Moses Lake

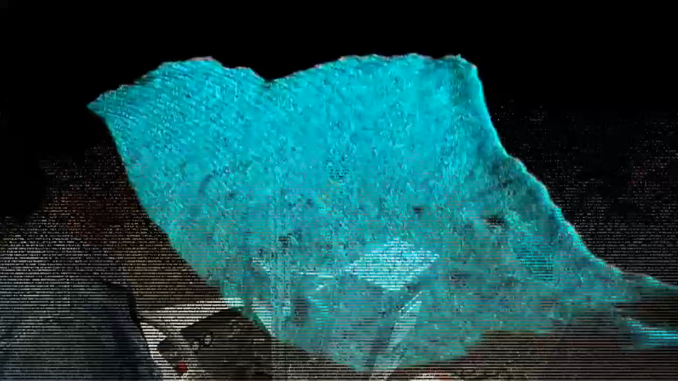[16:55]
So you're pointing lasers, you know, shining out into the surroundings and seeing what bounces back. So these are two different scanners we've been experimenting with.
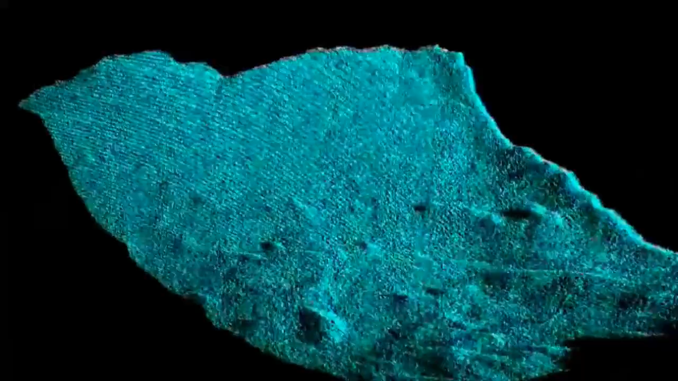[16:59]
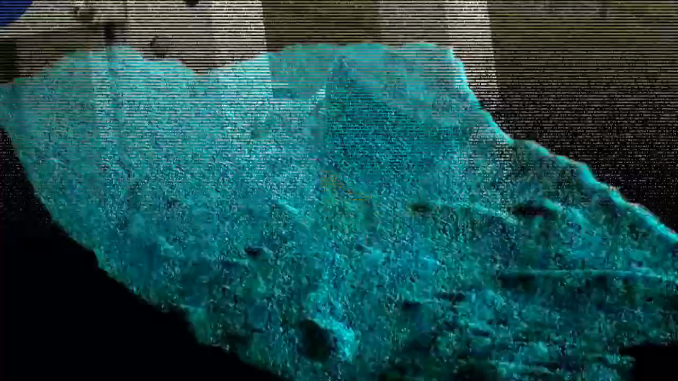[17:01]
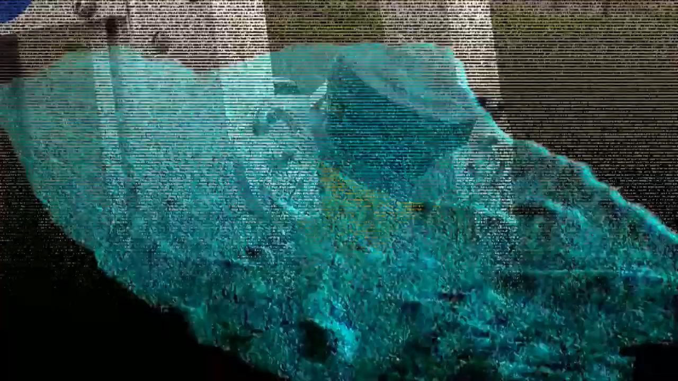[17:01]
This one's kind of been using as a, it's almost like a virtual bumper.
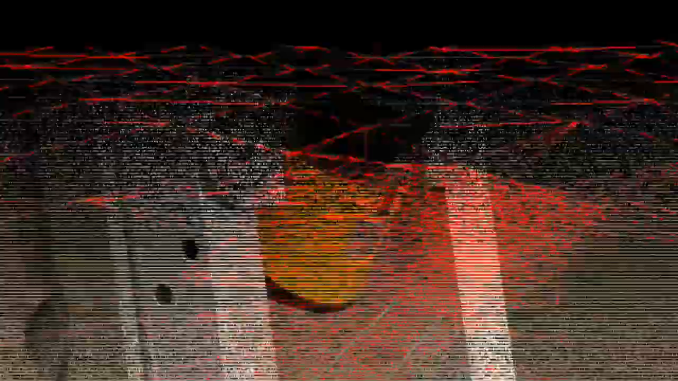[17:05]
It paints a laser line, a stripe out in front of it a few feet in front of the nose and make sure there aren't any big obstacles in the way.
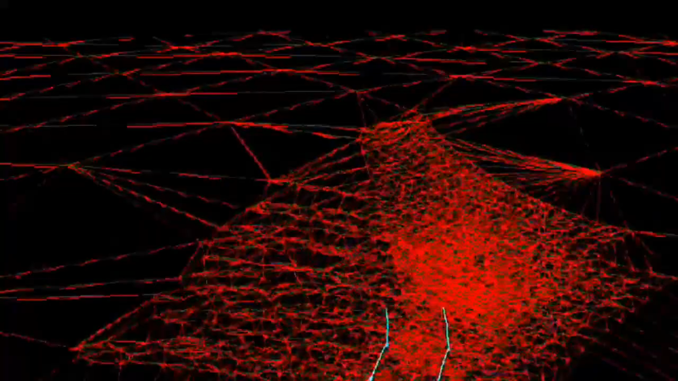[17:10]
And if they are, the software sees that and responds, finds a better path.